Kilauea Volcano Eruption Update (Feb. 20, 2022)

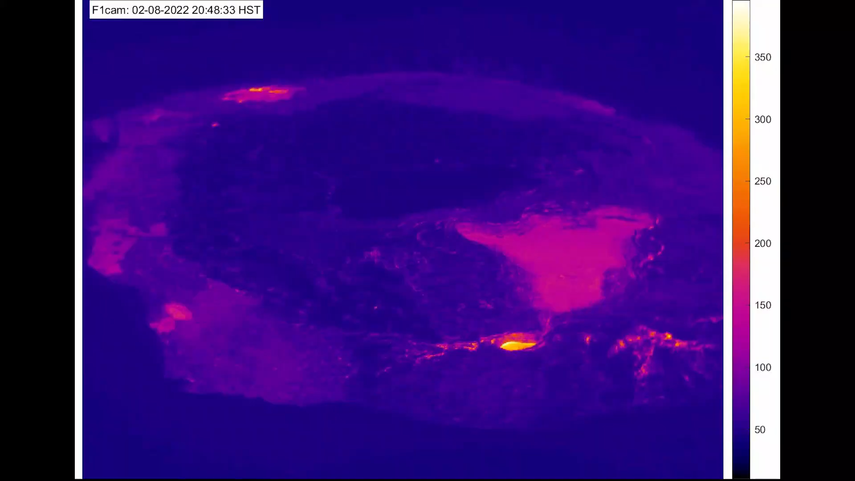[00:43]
This video, captured by a thermal camera from February 7th to the 10th, shows one of those pause cycles.
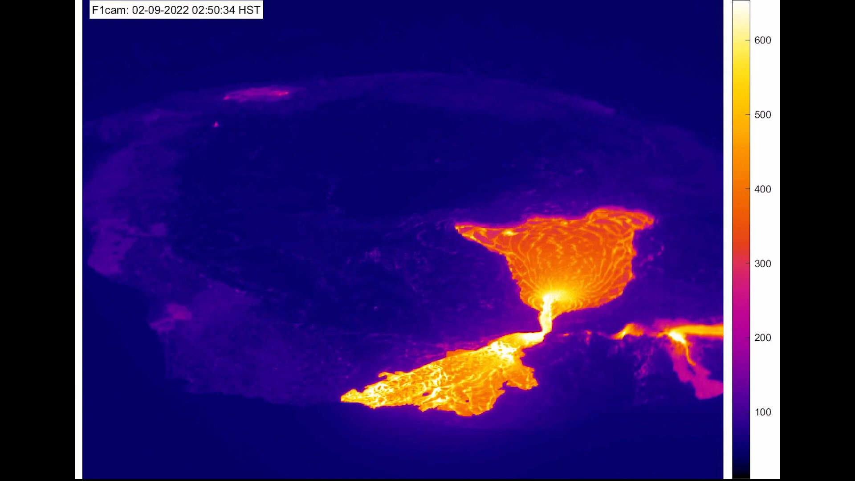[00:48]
The fluctuating activity coincides with changes in ground deformation and sulfur dioxide emissions.